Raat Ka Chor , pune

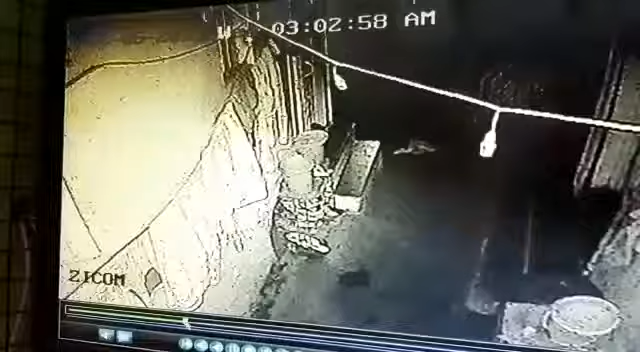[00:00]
Just three, three, four hours. Just a few seconds. Yes, it's all right. Wait a minute. Now it's coming. Now it's coming.